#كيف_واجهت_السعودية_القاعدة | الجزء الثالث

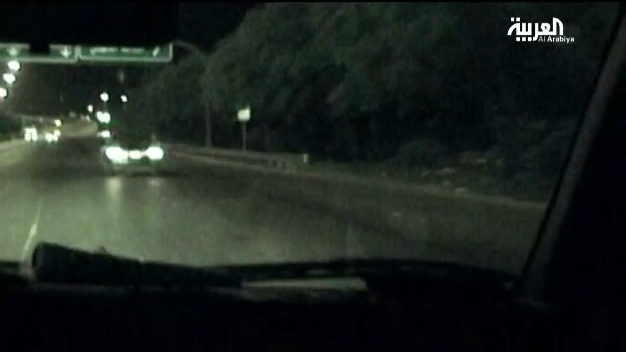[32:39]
وصلت واحدة من السيارات اللي استخدمت في تفجير بقيق اللي هي الجيب باث فاندر.
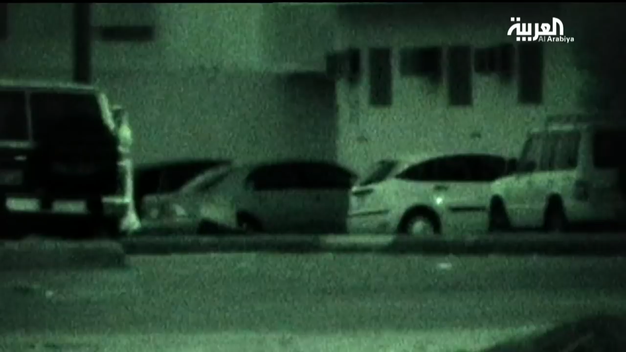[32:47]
وصل ونزل أشخاص وخذوا كامري. تحققنا من اللوحة، وجدنا اللوحة مصطنعة.
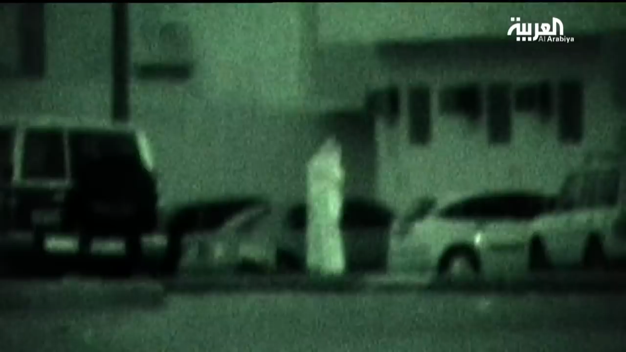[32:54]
هذا يوم الجمعة مساء تابعناهم، اختفوا علينا في حي القدس.
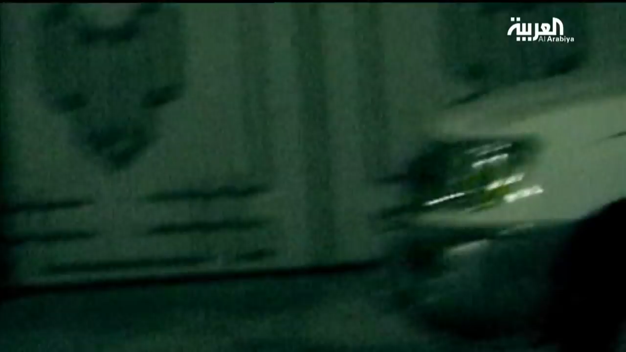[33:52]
يوم الأحد خرجت الكامري من نفس المربع هذا.